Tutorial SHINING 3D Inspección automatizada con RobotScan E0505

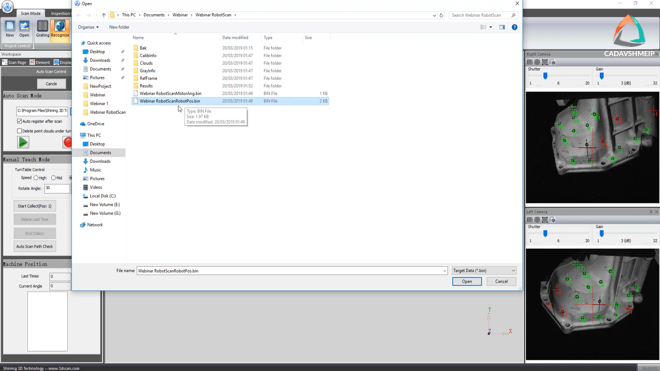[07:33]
.bin, que es la rutina de la mesa giratoria y la rutina de las posiciones del robot. Ahorita yo ya tengo el archivo generado para poder hacer más rápido este proceso, pero en el caso de que no lo tengan, se tiene que hacer primero todo este proceso. Muy bien, aquí lo pongo. Y para que puedan ver básicamente cómo sería o cómo se muestra ya en pantalla el proceso de los pasos del robot, se los voy a mostrar. También, mediante el proceso de grabado de pasos del robot,
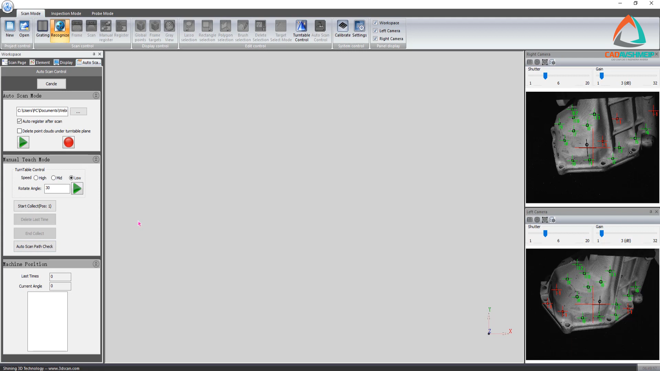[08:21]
me voy a la opción de End Collect, la cual me va a generar el archivo que les comenté, que es .bin, que es para tener la rutina de mi robot.
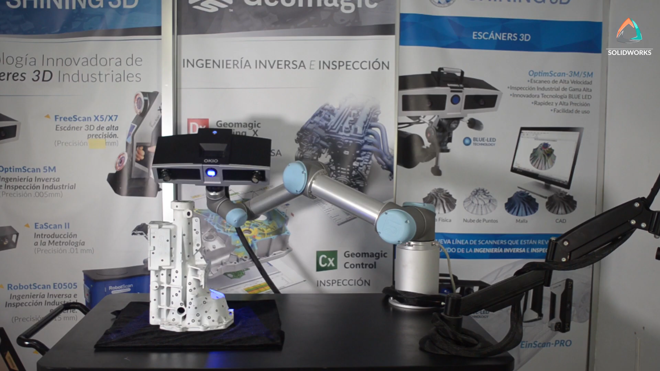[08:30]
Entonces, le voy a dar Play para poder ver la rutina que yo ya guardé.
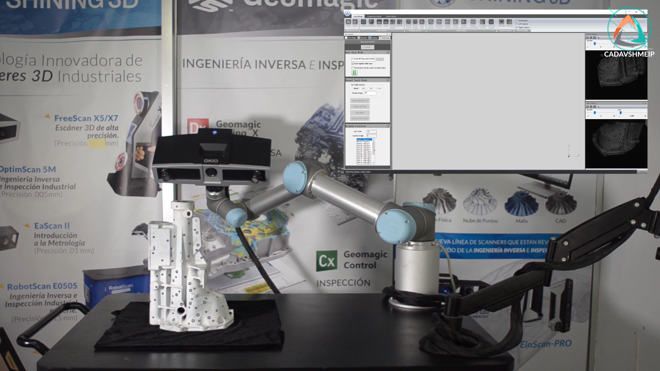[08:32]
Aquí está de este lado, como pueden ver, en la parte inferior izquierda. Son alrededor de 18 tomas. Todas, tal vez, necesarias para poder levantar completamente esta pieza, ya que es un poco compleja. Como pueden ver, aquí ya está haciendo el levantamiento de mi pieza. Esto sería una
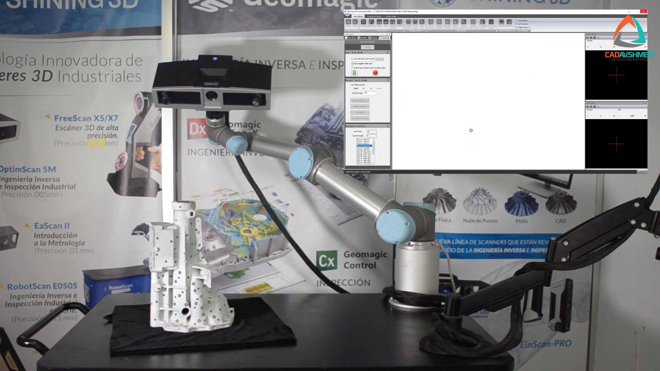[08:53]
rutina normal para guardar las posiciones de mi robot. Normalmente, el escáner ya me da esta visualización de mi pieza en la que me puede mostrar tanto la nube de puntos que se muestra en gris y en un tono azul o verde, y me muestra también los targets, que son estos puntos verdes ubicados en mi pieza.
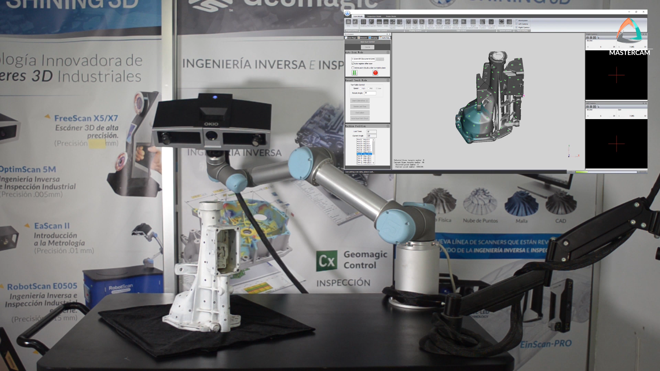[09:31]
Son los mismos que tenemos como etiquetas en la pieza, físicamente. También cabe mencionar que este archivo va a ser bastante pesado, ya que nuestras cámaras levantan hasta 5 millones de puntos por toma.
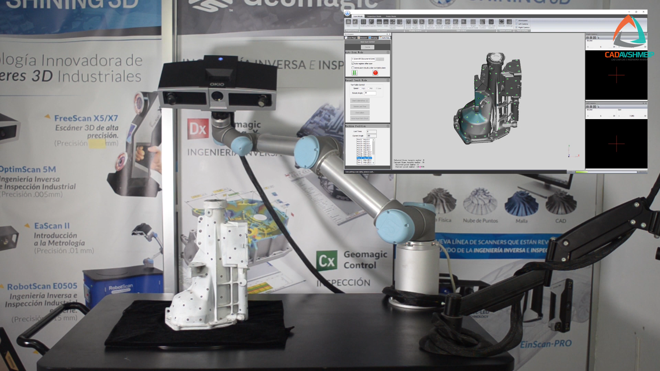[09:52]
En este caso, este archivo va a pesar al menos 300 megas, ya que va a tener como 29 o 30 millones de puntos.
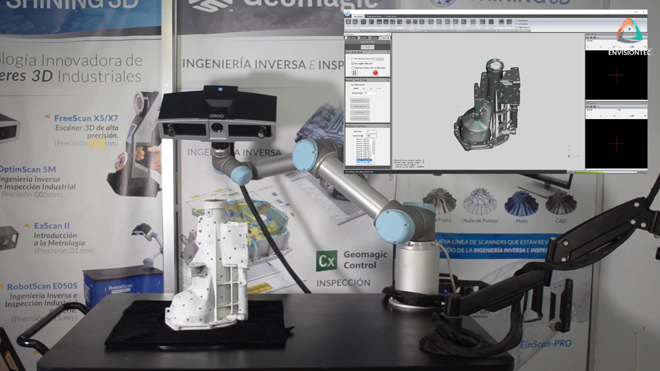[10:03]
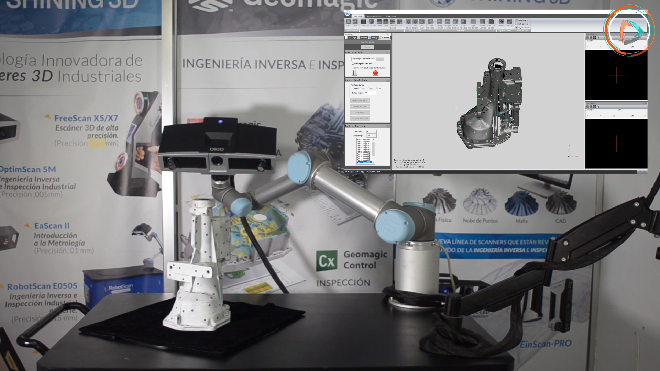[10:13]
En mi rutina normal, automática, este proceso se terminaría de escanear y me haría automáticamente la malla.
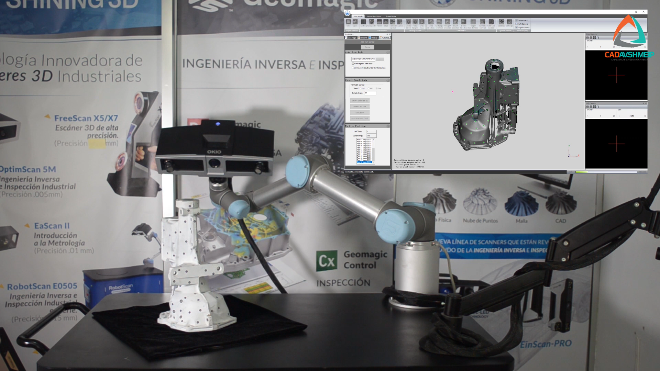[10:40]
Después de hacerlo, me toma mi malla y la manda directamente al programa de Control-X, haciendo la alineación con el CAD de esta misma pieza y obteniendo el reporte dimensional
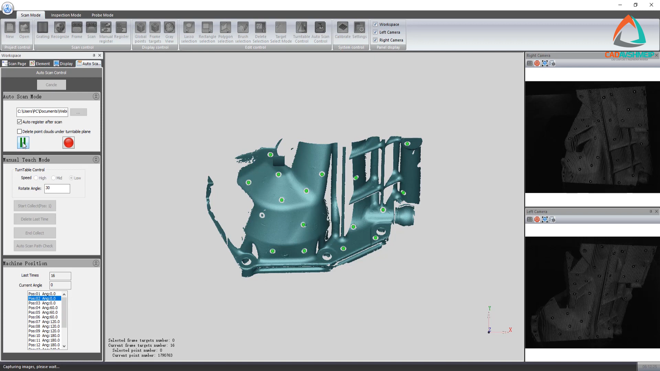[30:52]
este proceso ya lo vimos anteriormente como el robot
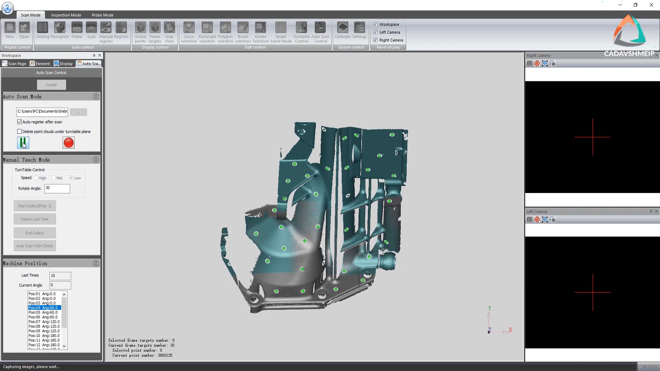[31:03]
mueve el escáner para hacer el escaneo de mi pieza en la estación girando la mesa giratoria el tiempo que llega a tardar el escaneo de esta pieza varía en función de la cantidad de posiciones que se guardan en el robot una pieza más simple puede llegar a tener menos posiciones
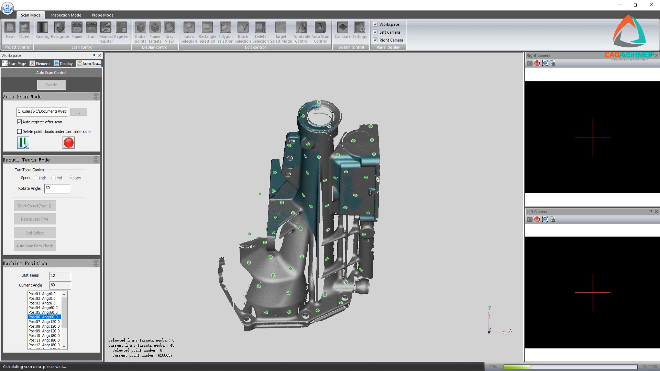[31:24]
ya varía según como vayan guardándose las posiciones o que tan hábiles sean para guardarlas
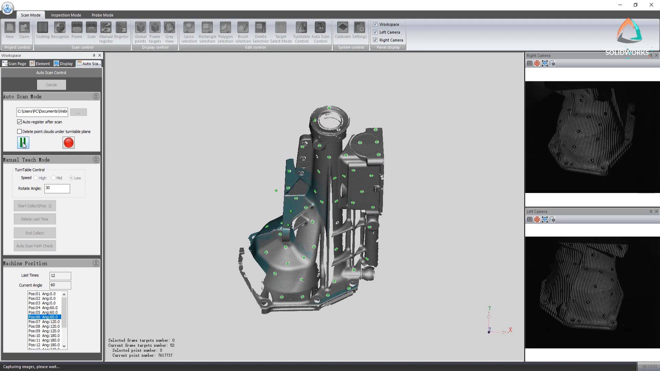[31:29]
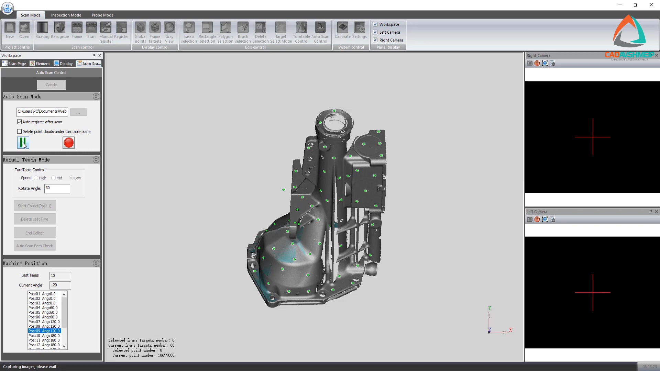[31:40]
muy bien aquí ya terminó de hacer el escaneo de mi pieza ahora va a proceder a convertir en malla la nube de puntos